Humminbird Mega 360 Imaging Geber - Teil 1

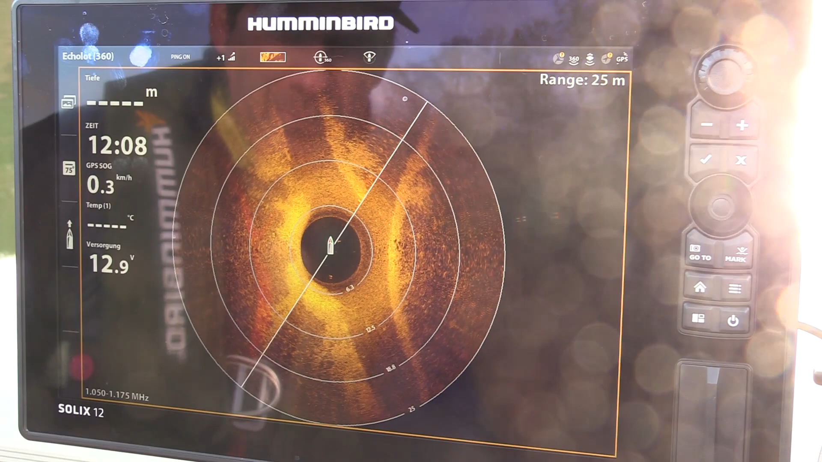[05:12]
On screen: speed 0.3 km/h
So, jetzt sieht man den Schema wieder ein bisschen in der Mitte. Ich habe das Boot vorne mit dem Bug etwas rumgedreht.
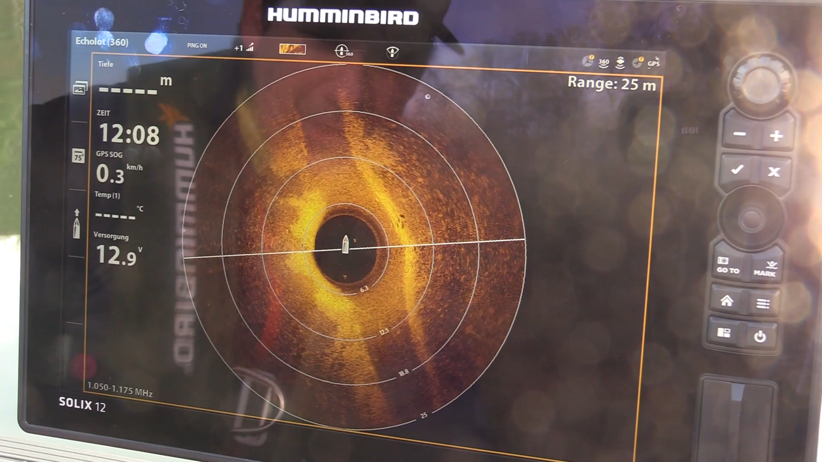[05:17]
On screen: speed 0.3 km/h
Wir haben jetzt hier wieder das Flussbett, was sich unter dem Boot erstreckt.
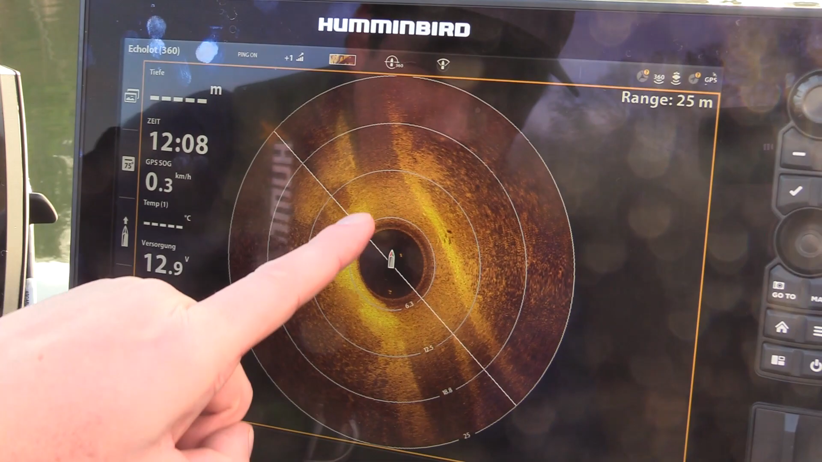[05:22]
On screen: speed 0.3 km/h
Links ist es flacher, rechts ist es flacher.
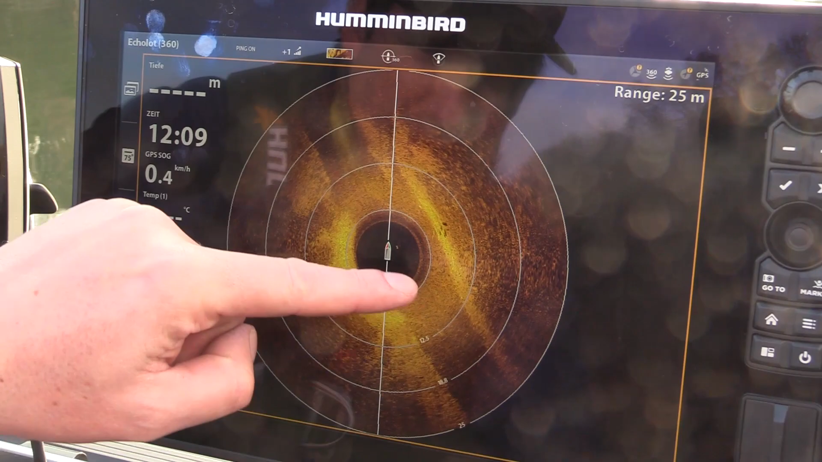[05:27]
On screen: speed 0.4 km/h
Das ist die Kante, das ist die andere Kante und wir stehen jetzt gerade mittendrin.
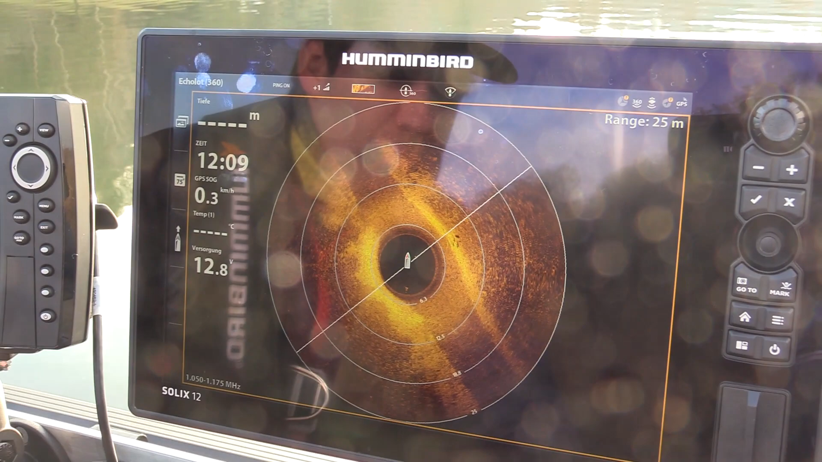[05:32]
On screen: speed 0.3 km/h
Und wenn ich so einen Spot gefunden habe und dann zum Beispiel mit dem Spotlock vom Bugmotor anker, kann ich den natürlich wirklich effizient und konzentriert abwerfen auch. Ich weiß, ich bin auf der richtigen Stelle.
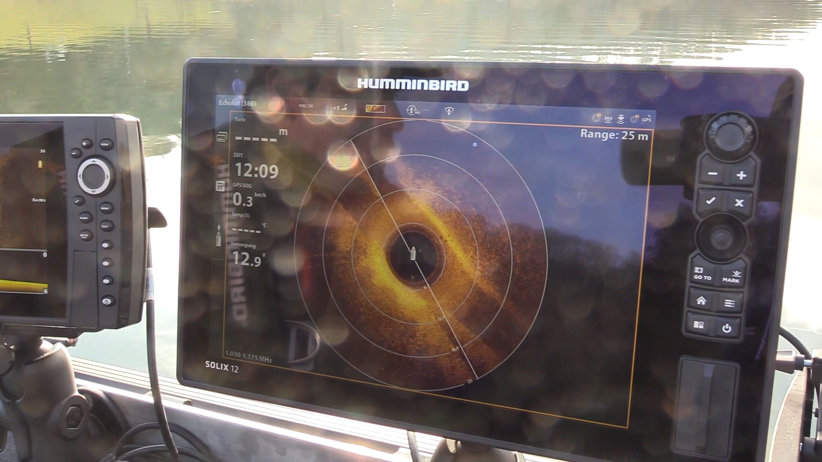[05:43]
On screen: speed 0.3 km/h
Also wenn ich jetzt das Bild schneller drehen würde, würde es schon von der Qualität schlechter werden oder wäre das noch okay? Ja, man büßt dann etwas ein, ja.
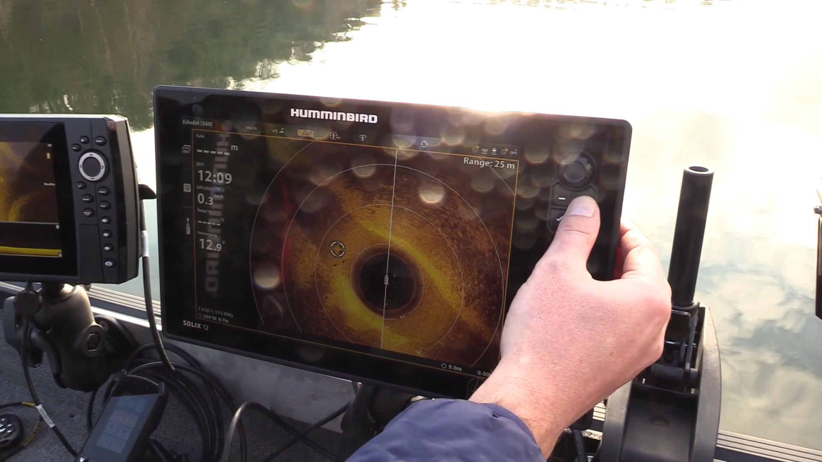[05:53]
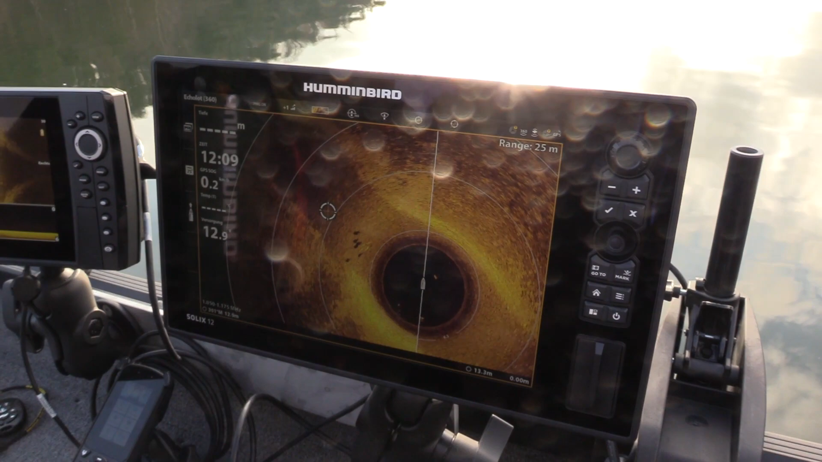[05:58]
So, jetzt sieht man ganz gut, ich habe jetzt mal reingezoomt, das Bild angehalten.
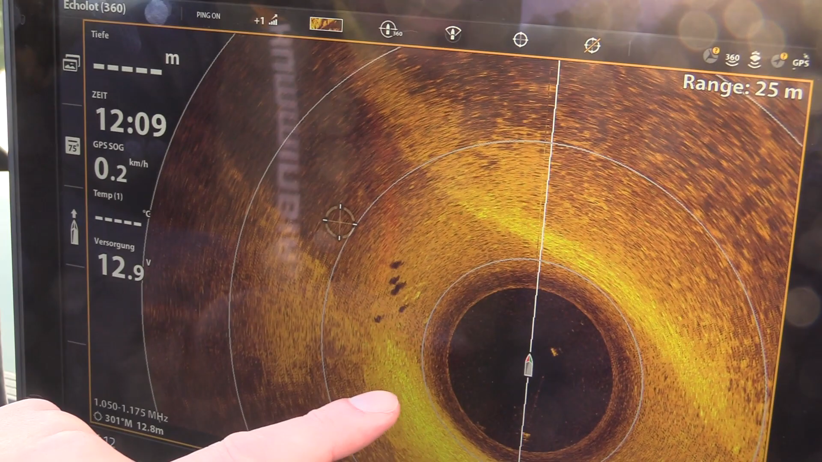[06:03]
On screen: speed 0.2 km/h
Wir stehen immer noch in dem Flussbett, wie gesagt, das hier ein bisschen dunkler ist. Hier die eine Außenkante, da die andere Außenkante. Und hier haben wir jetzt einiges an Fischen, was unterwegs ist.
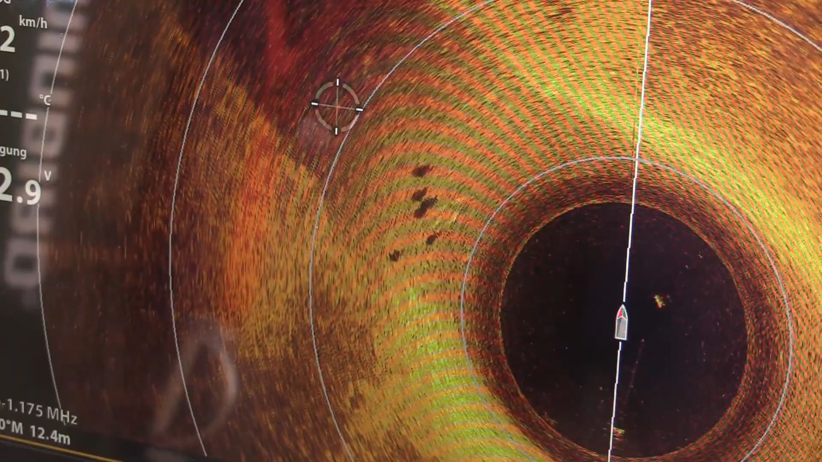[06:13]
Mal gucken. Man sieht sehr gut die Sonarschatten von den Fischen.
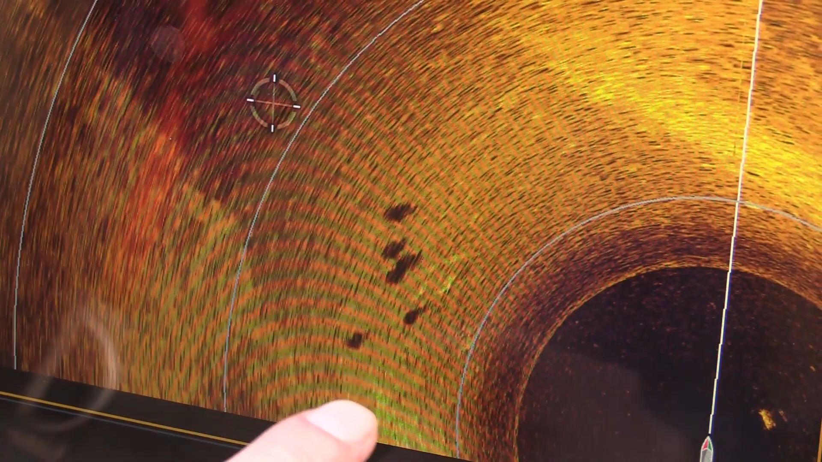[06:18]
Das sind irgendwelche Brassen- oder Karpfenartigen.
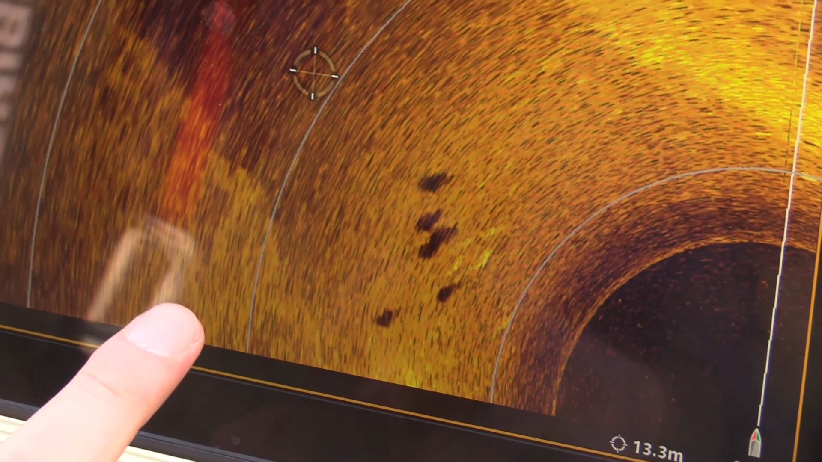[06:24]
Das Bild ist jetzt nicht so scharf, dass wir es genau bestimmen könnten, aber es sind auf jeden Fall hochrückige Fische. Das kann man sehr gut erkennen.
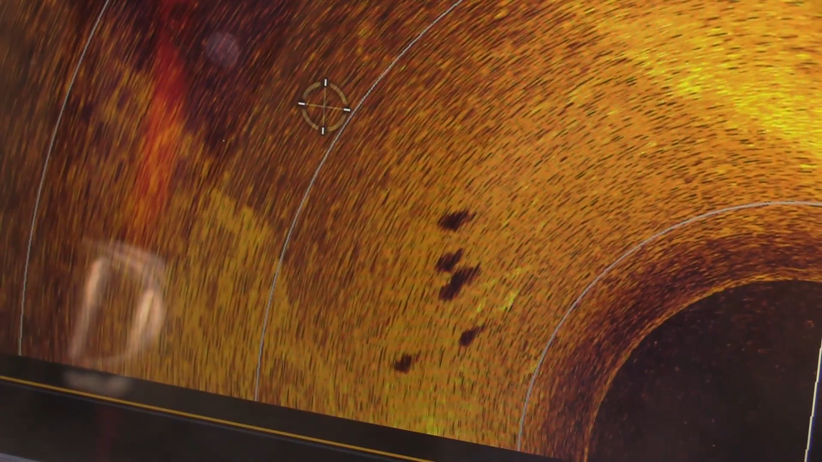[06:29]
Und das werden mit Sicherheit, also ich würde auf Brassen tippen.
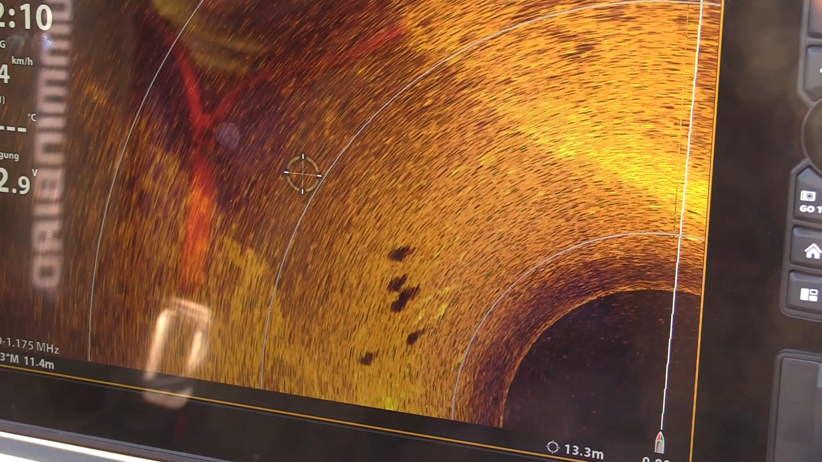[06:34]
Aber man sieht schon deutlich, die eigentlichen Fische sind halt im Regelfall nie so deutlich zu sehen.
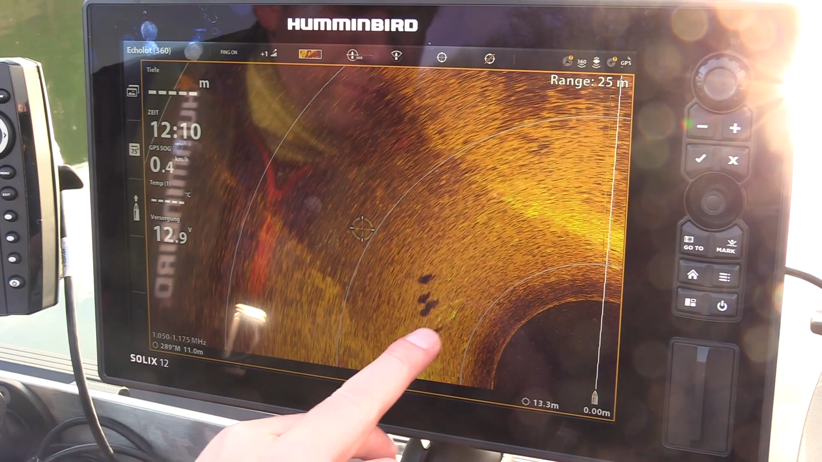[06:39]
On screen: speed 0.4 km/h
Die Sonarschatten darunter, also diese schwarzen Flecke, die fallen natürlich extrem auf.
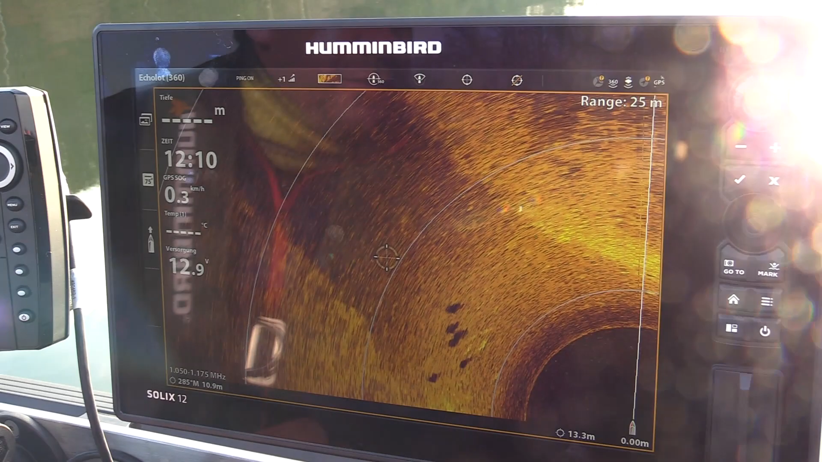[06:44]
On screen: speed 0.3 km/h
Und wenn ich hier zum Beispiel dieses etwas gelbere sehe,
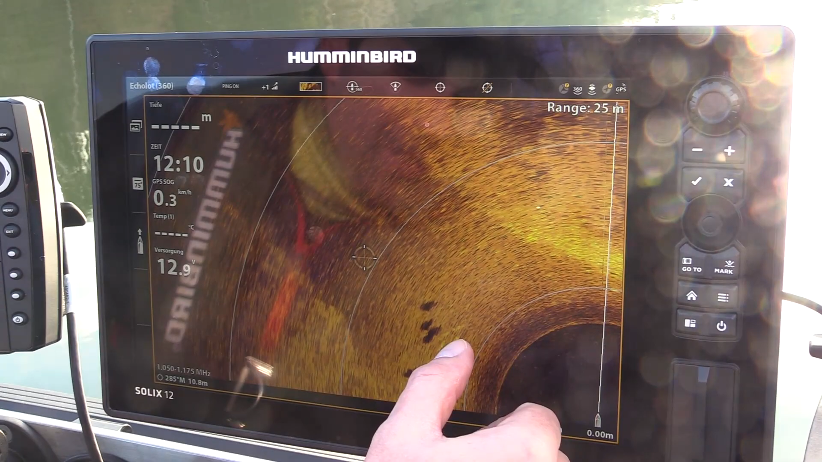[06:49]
On screen: speed 0.3 km/h
was der eigentliche Fisch ist, und den Sonarschatten darunter, dann weiß ich auch, dass die Fische auf jeden Fall nicht direkt am Grund lang schwimmen,
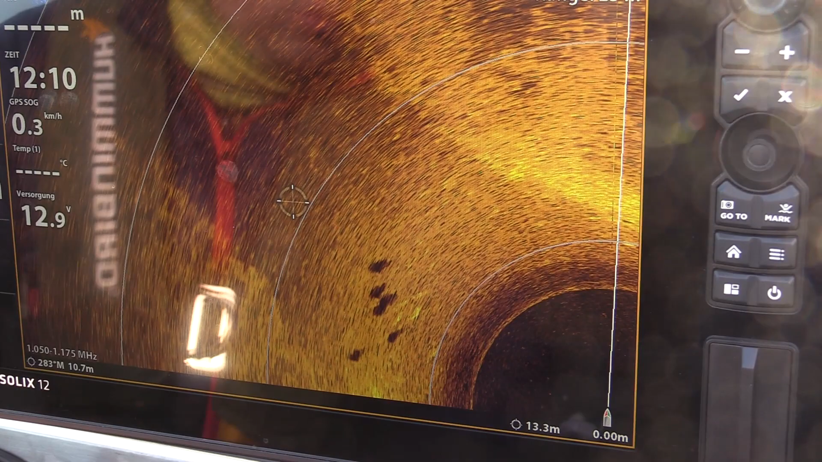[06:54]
On screen: speed 0.3 km/h
sondern dass die eine ganze Ecke über dem Grund, also pelagisch im Wasser rumschwimmen.